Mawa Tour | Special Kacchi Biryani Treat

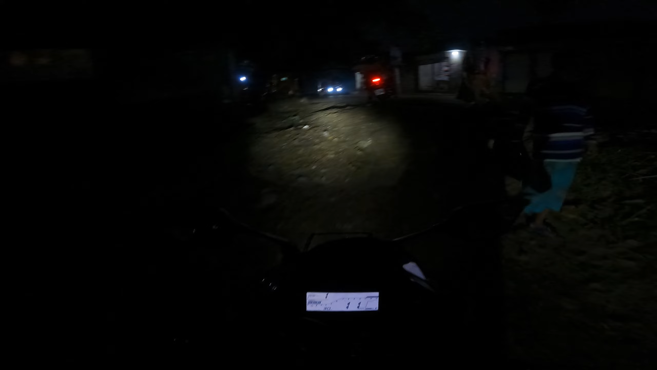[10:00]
এখানে বেশ লম্বা একটা সময় আড্ডা দিলাম আমরা, এখন আবার মাওয়ার রাস্তা ধরে ইউটার্ন করে দেন ঢাকার দিকে মুভ।
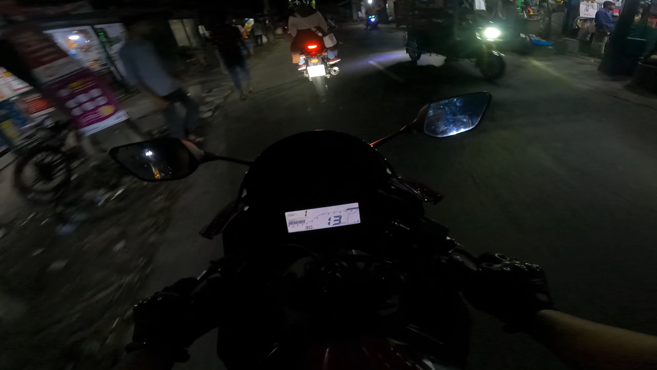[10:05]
ঢাকা থেকে মাওয়া যাওয়ার আগে এই যে শ্রীনগর লেখা যে সাইনবোর্ডটা আছে এই পথ ধরে আপনাকে ইউটার্ন করতে হবে।
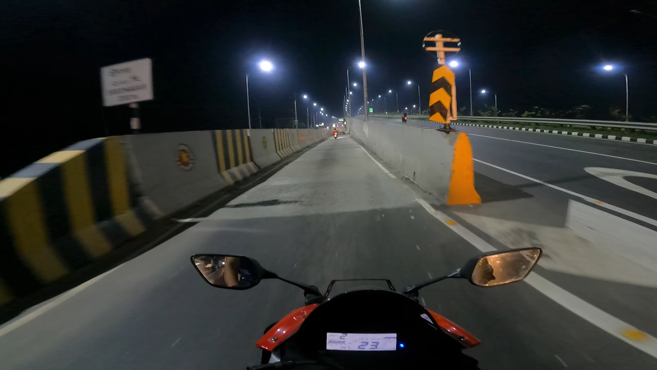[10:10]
এই পথ দিয়ে গিয়ে 200 গজ সামনে আসলেই ইউটার্ন।
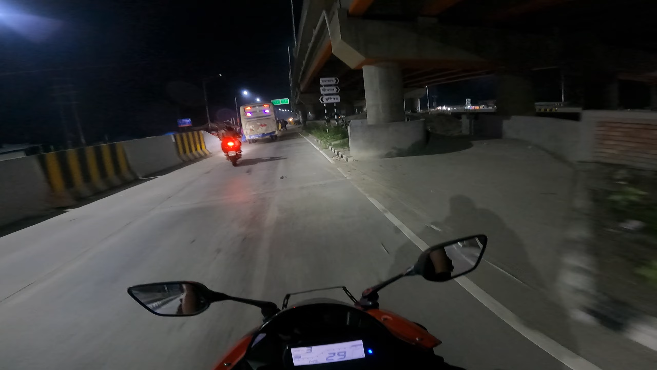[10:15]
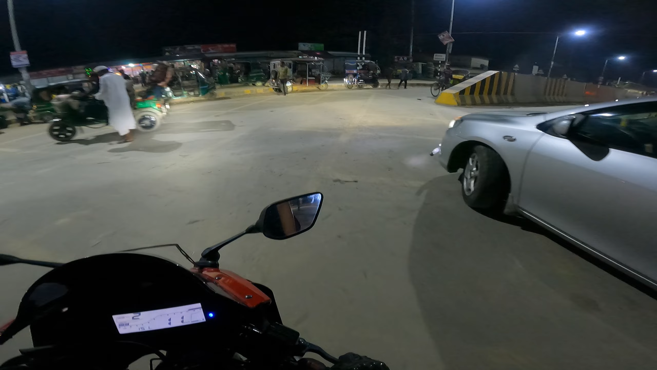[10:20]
রাতের বেলায় মাওয়ার রাস্তাটাকে বেশি ভালো লাগার কারণ হচ্ছে গিয়ে এই লাইটিং।
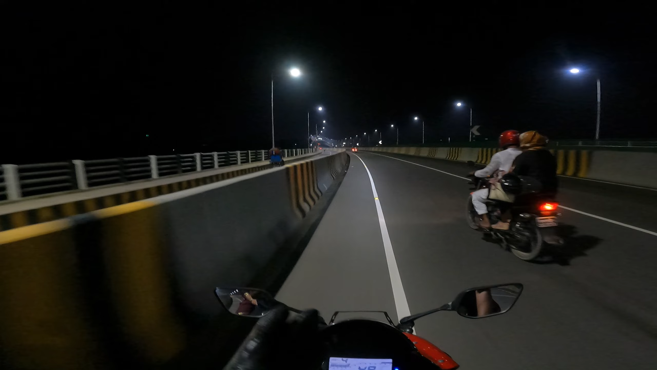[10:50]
আর একটা ঢেউয়ের মতো গিয়ে অনেক উপরে উঠে গেছে রাস্তাটা। তবে কুয়াশা পড়লে এই রাস্তার যে লাইটের রিফ্লেকশন এটা আরও ভালো লাগে দেখতে, এবং এটা বোঝা যাবে আরও কয়েকদিন পরে। আমরা একটু এখানে দাঁড়াই।